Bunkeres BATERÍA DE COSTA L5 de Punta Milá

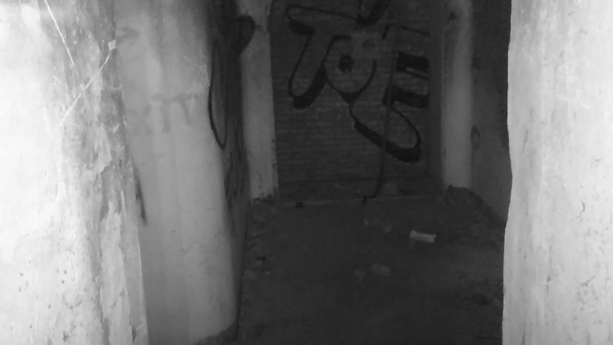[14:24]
listo esto había sido taponado esto lo han abierto
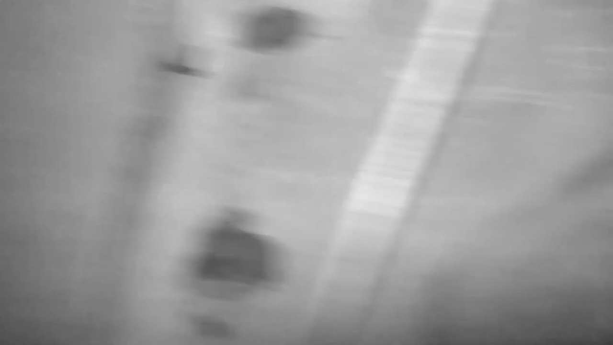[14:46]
las instalaciones eso sí las instalaciones se encuentran bastante bien aquí en este punto son bastante sólidas aquí fueron hechas con un armazón de hormigón
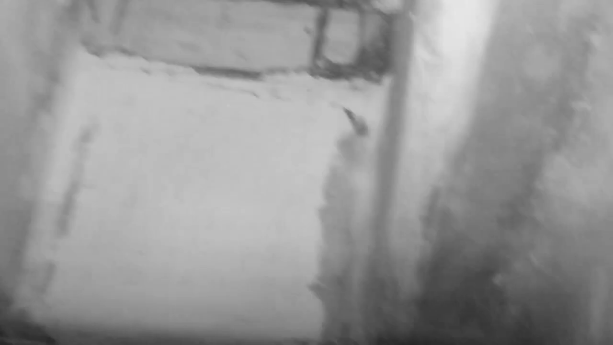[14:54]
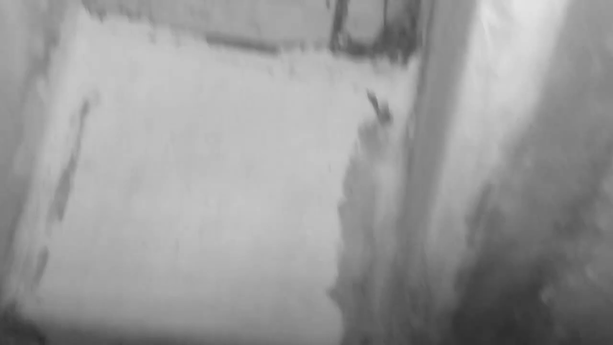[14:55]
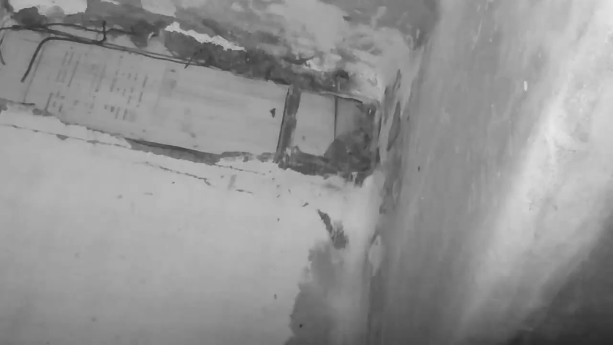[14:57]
y aquí hay un acceso un tragaluz un respiradero que fue
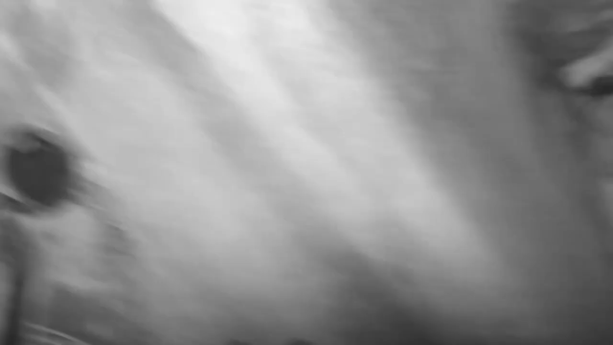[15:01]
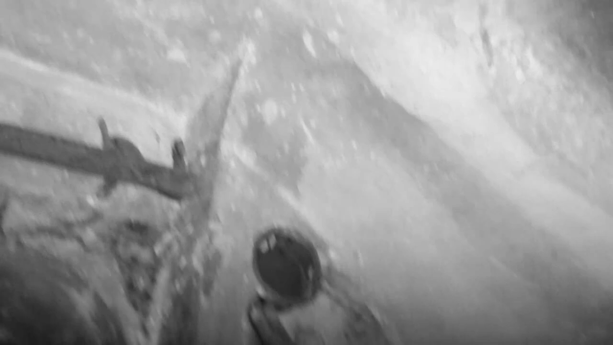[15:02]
condenado y aquí se ven los restos de la instalación eléctrica ¿ves?
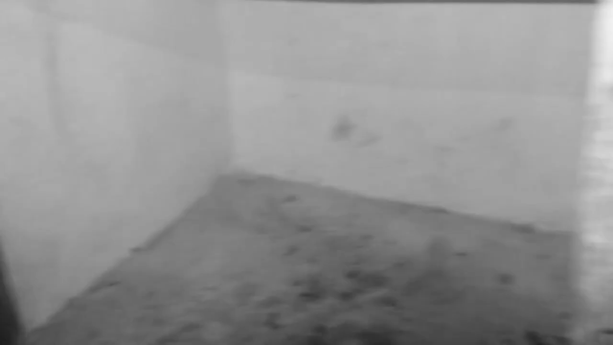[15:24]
tenemos más depósito de munición y aquí
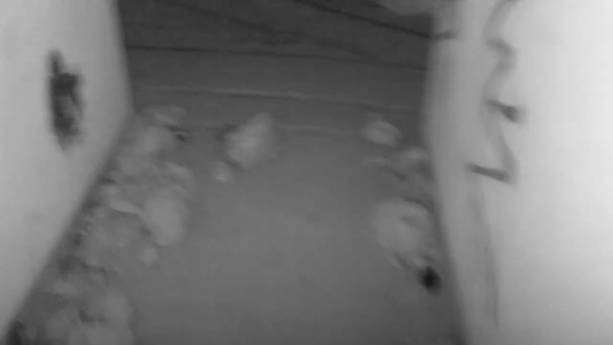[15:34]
tenemos los rieles de transporte de municiones
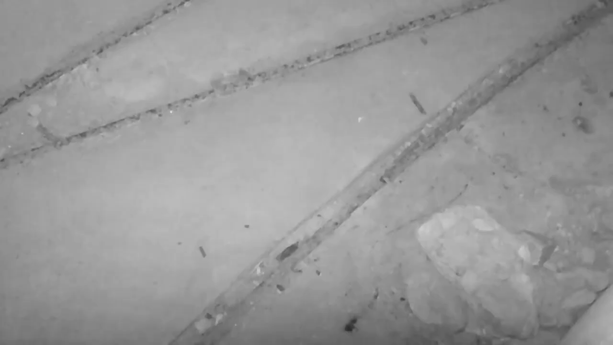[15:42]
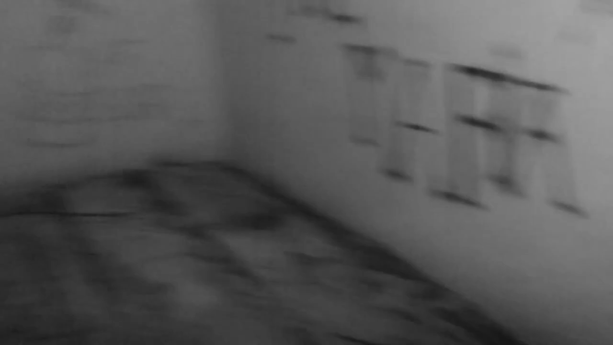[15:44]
increíble toda la instalación continúa por debajo aquí
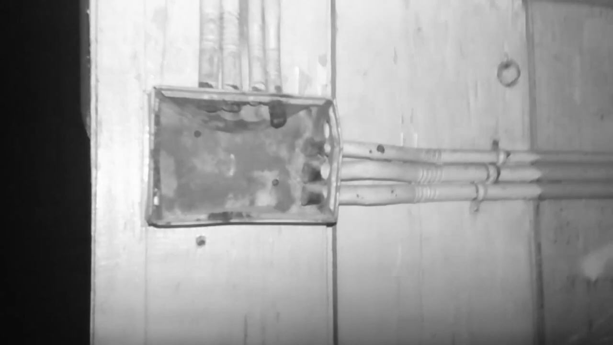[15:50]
tenemos los encastrados para lo que eran las cables de comunicaciones y luces
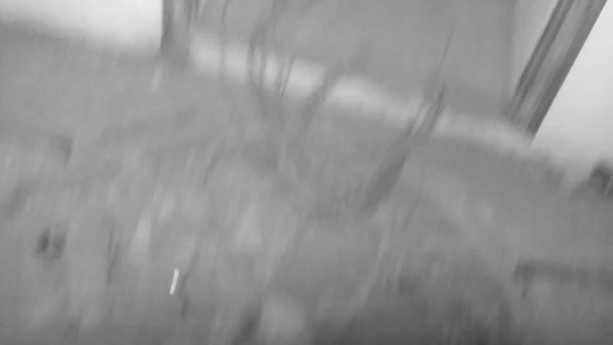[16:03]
tenemos restos de cableado subterráneo que ya no hay restos de una escalera
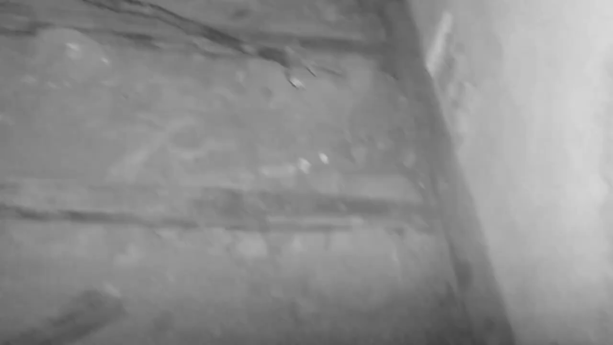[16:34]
aterrados para que la munición no cayese mirarlo bien
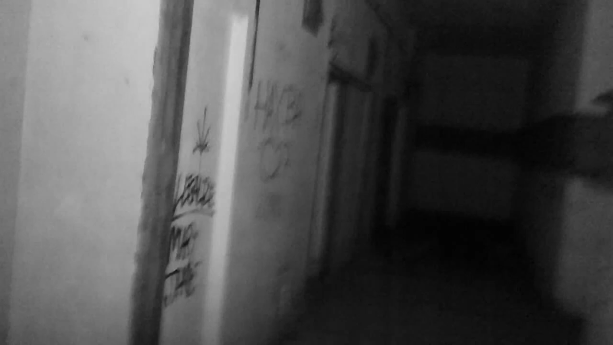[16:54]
luego nos meteremos por aquí para ver cómo está vamos a ver el resto de los polvorines
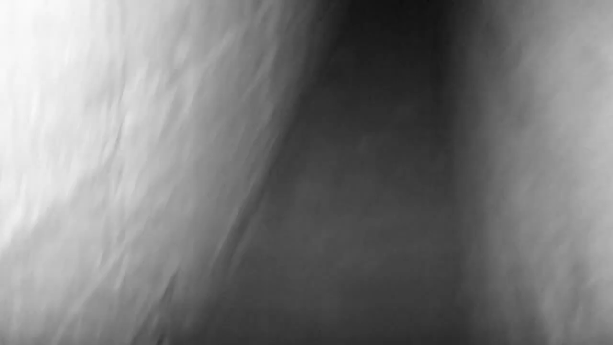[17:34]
vamos a meternos con cuidado por aquí a ver qué hay un doble emburo de protección
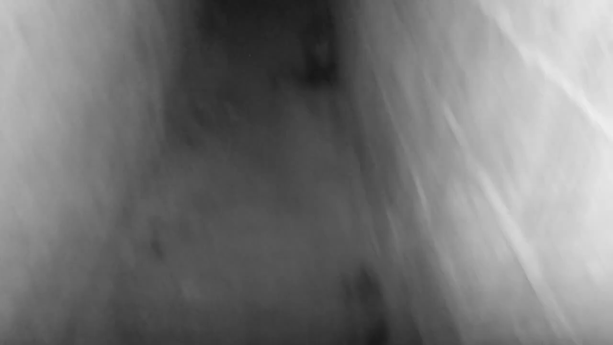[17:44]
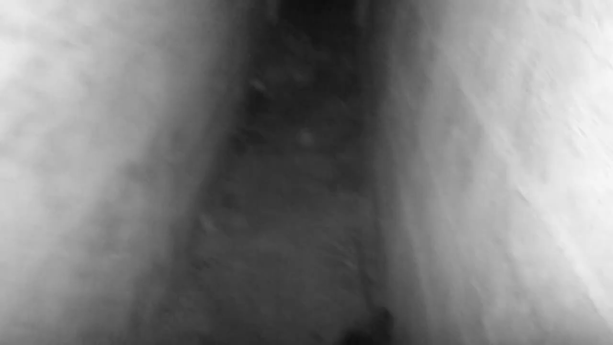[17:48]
esta es la puerta de acceso que habíamos visto y
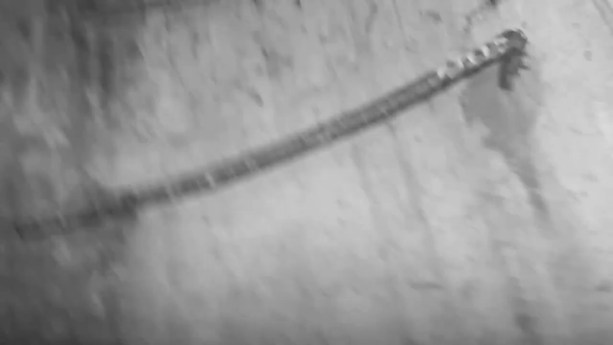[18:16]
pero ha sido completamente taponado hasta aquí podemos llegar
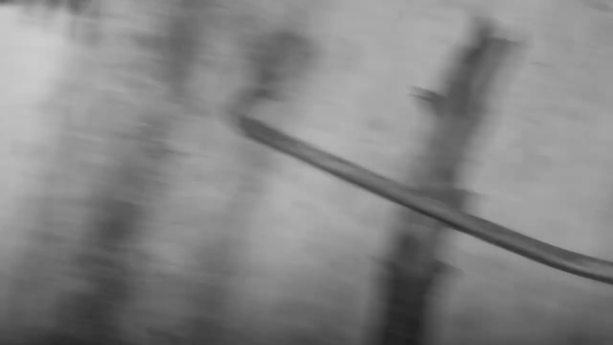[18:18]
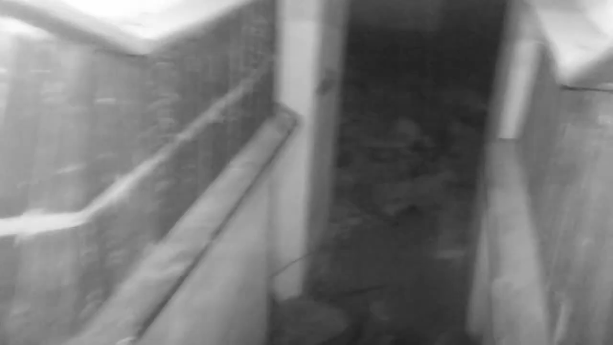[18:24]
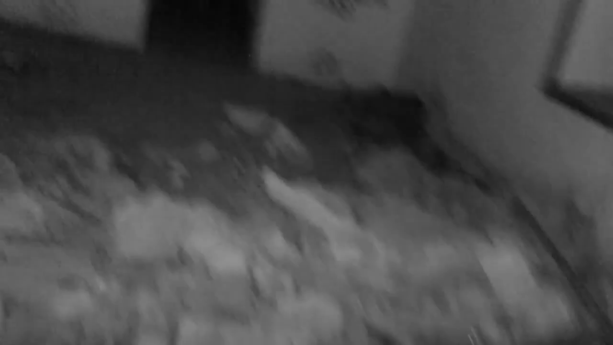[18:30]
hay que ir con mucho cuidado estaban comunicados entre sí con todo y esto hay que mirar bien porque nosotros vinimos fue por esta escalera